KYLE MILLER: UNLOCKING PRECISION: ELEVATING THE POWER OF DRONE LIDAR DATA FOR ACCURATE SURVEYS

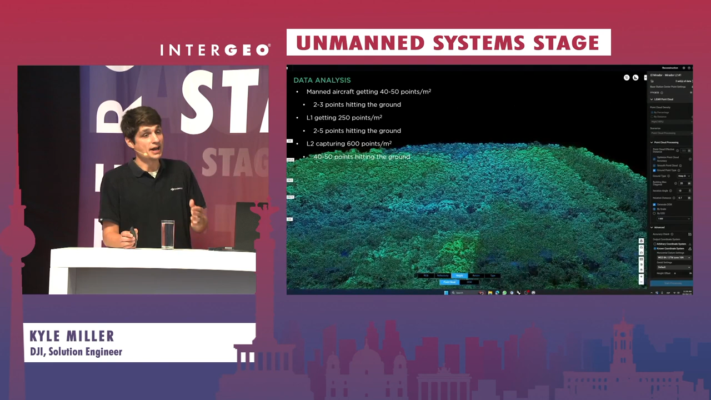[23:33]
although four of them running at 180 meters at a time does capture quite a bit of data. But they were hitting 40 to 50 points per square meter, but only two to three points were hitting the ground.
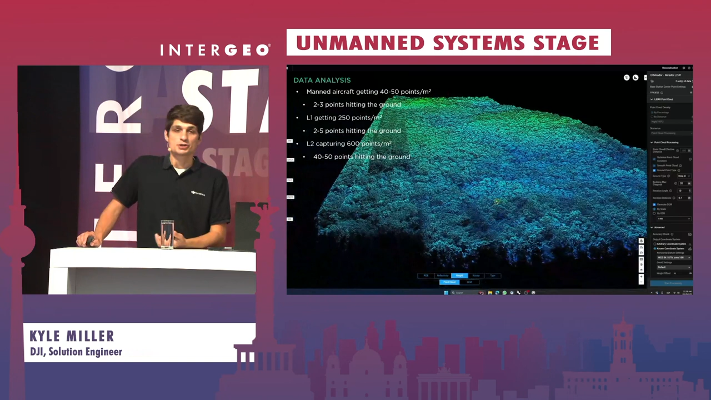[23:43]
So that point cloud of the actual DTM,